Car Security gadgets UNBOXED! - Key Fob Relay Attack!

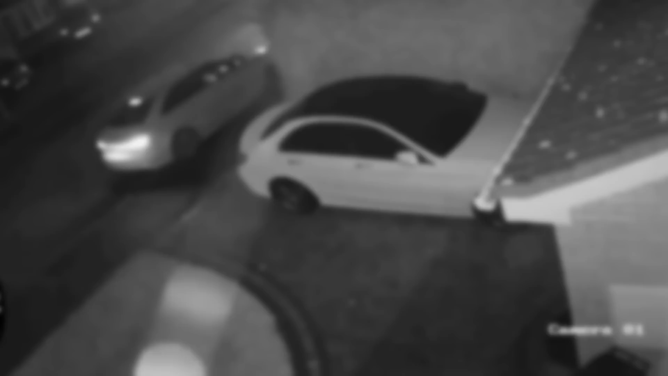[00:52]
And here's how it works. When you approach your car, it transmits an authentication code trying to communicate with your key fob.
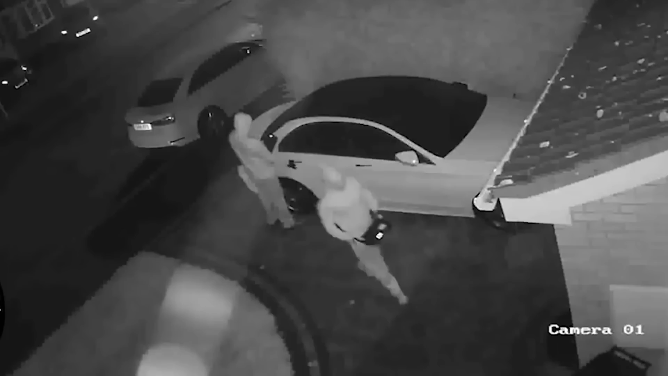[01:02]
You see, the first thief pulls on the handle of the car, which triggers that communication looking for the right key code. That thief transmits that communication from the car to his partner's device who is by the house trying to communicate with the key fob inside the house up to around 30 feet away. That communication is sent to the key fob, which transmits back the correct response to him. Then he transmits that back to the thief standing by the car.